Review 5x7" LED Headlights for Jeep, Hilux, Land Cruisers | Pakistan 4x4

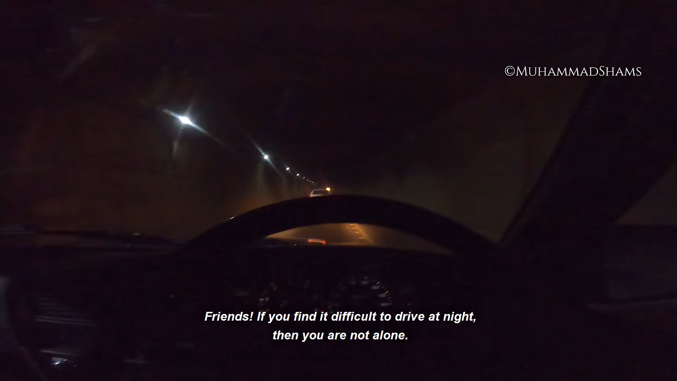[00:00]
دوستوں اگر آپ رات کو گاڑی چلاتے ہیں اور آپ کو کافی زیادہ دقیقت ہوتی ہے تو آپ اکیلے نہیں ہیں بہت سارے لوگ جن میں میں بھی شامل ہوں کو رات کے وقت ڈرائیونگ
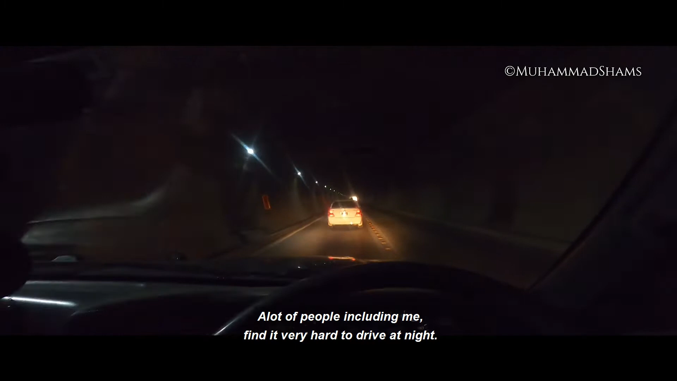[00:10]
کرتے ہوئے بہت زیادہ دقیقت کا سامنا کرنا پڑتا ہے رات کو دس پندرہ منڈ ڈرائیونگ کر کے بندہ اتنا تھک جاتا ہے جیسے دن کے وقت تین چار گھنٹ رے ڈرائیونگ کر کے
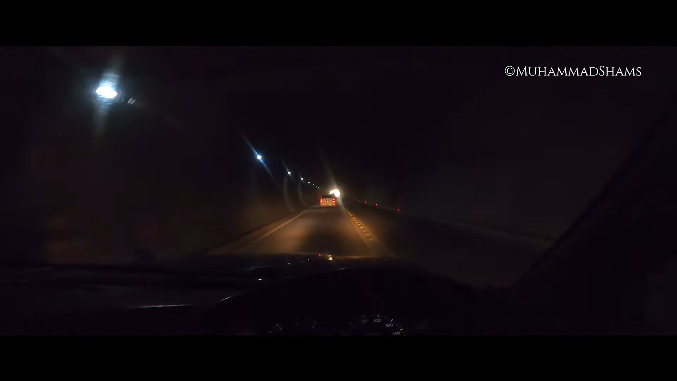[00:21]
اس کی وجہ یہ ہے کہ ہمارے یہاں ایک دو روٹس چھوٹے ہیں اور دوسرا لوگ اپنی نادانی میں یا لپرواہی کی وجہ سے لائٹس کو ہائی بیم پہ کر کے ڈرائیونگ کرتے ہیں
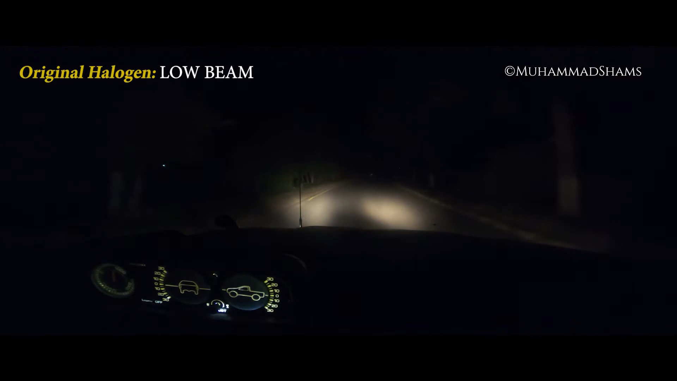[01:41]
یہ فوٹیج میں آپ کو دکھا رہا ہوں اس میں میں نے کوئی ایڈیٹنگ نہیں کی ہے یہ فور کے فوٹیج ہے گو پرو کیمرے کی اور اس میں آپ کو واضح طور پر فرق نظر آئے گا
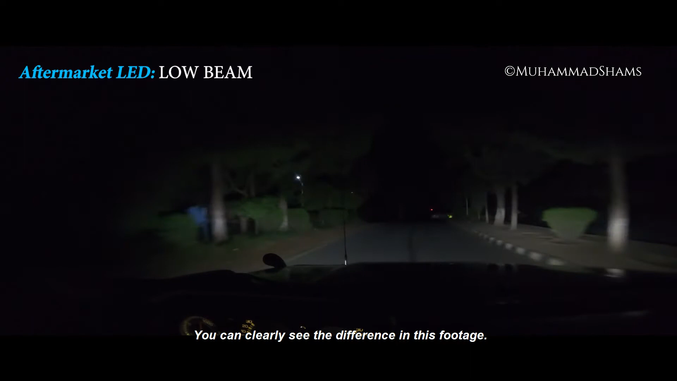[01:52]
یہ ایلیڈیز اوریجنل ہیلوجن لائٹس سے بہت ہی بہتر ہیں اور کافی ان کی روشنی زیادہ ہے اور دکھائی بھی بہت اچھی طرح سے دیتا ہے آم لائٹس کی بنسبت ان نئے ایلیڈی ہیٹ لائٹس کی نہ صرف روشنی اچھی ہے بلکہ ان میں انڈکیٹر لائٹ